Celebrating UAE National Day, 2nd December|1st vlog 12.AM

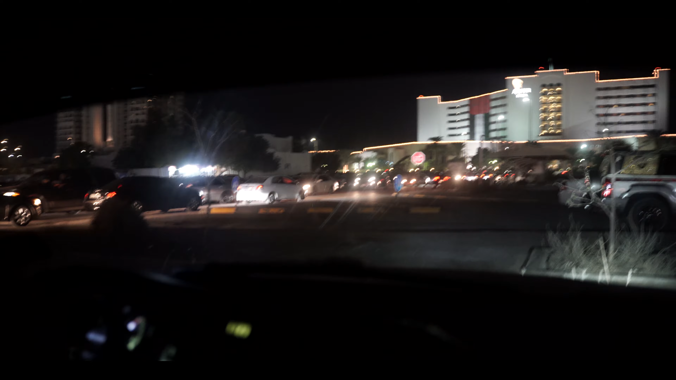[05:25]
यू कैन लुक एट द ट्रैफिक।
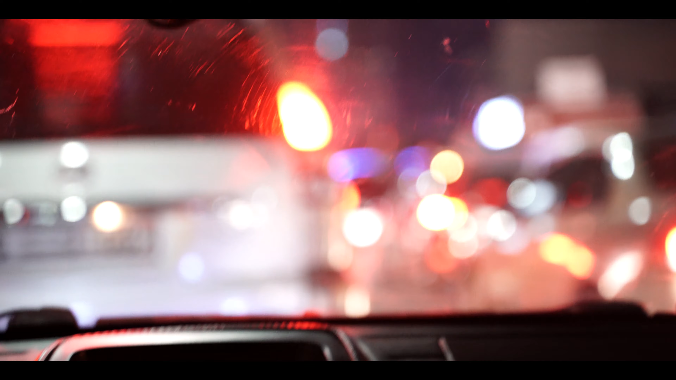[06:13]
हैप्पी हैप्पी नेशनल डे, ऐसा वैसा कुछ भी नहीं हो रहा है सिवाय ट्रैफिक के।
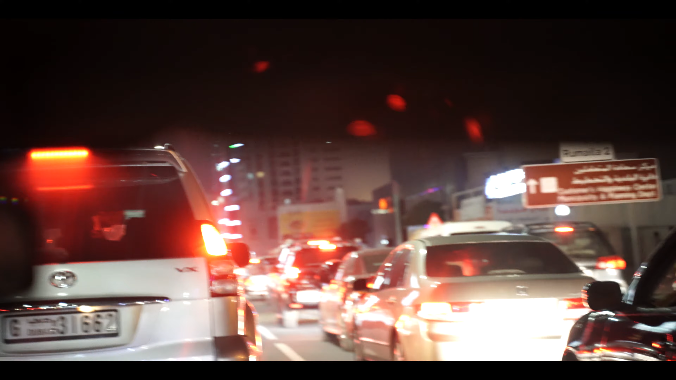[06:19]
ये हम शॉट ले रहे हैं बरहूम के सर के ऊपर से एकदम एग्जैक्टली, आप ट्रैफिक देख सकते हैं। बाकी तो कोई खास बात नहीं, बरहूम ने केक भी तैयार करवाया। हाँ बरहूम ने पता नहीं कहाँ केक तैयार करवाया। 12:02